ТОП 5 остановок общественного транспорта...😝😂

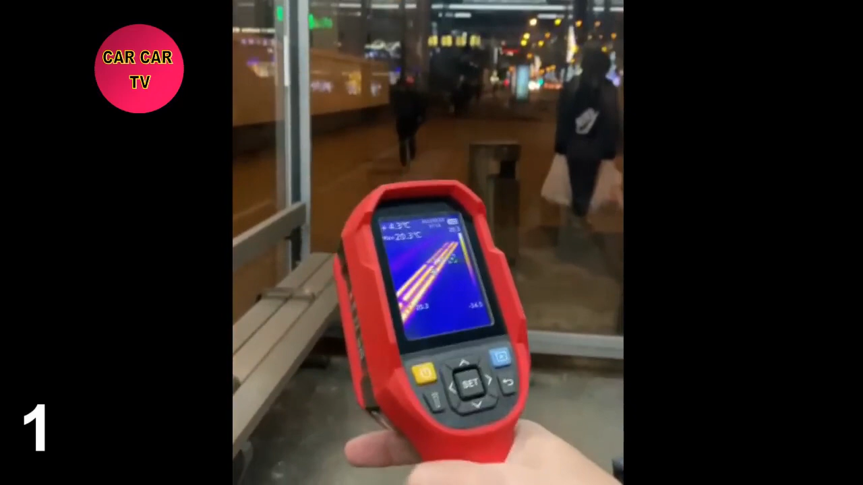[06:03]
Максимальная точка температуры здесь 20 градусов, минимальная, которая показывает минус 14, это, конечно же, уже на асфальте.
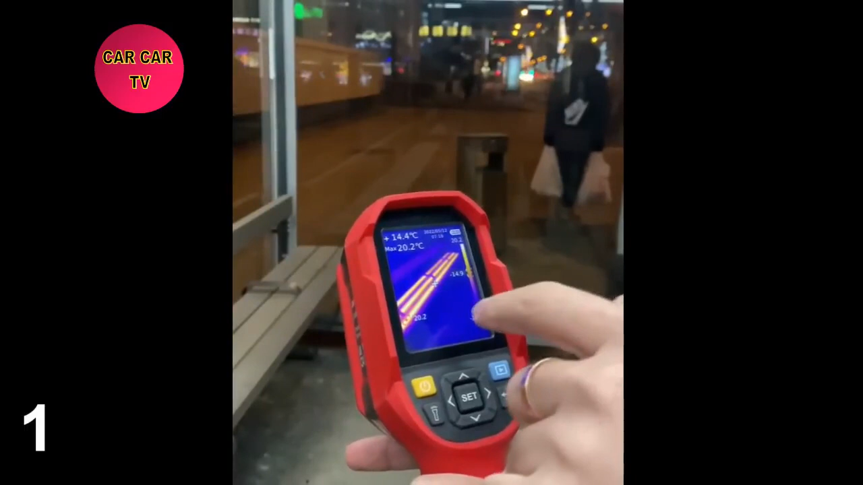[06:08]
On screen: spot 14.4°C, max 20.2°C
Вообще, чтобы здесь было действительно тепло, нужно было делать в первую очередь дверь,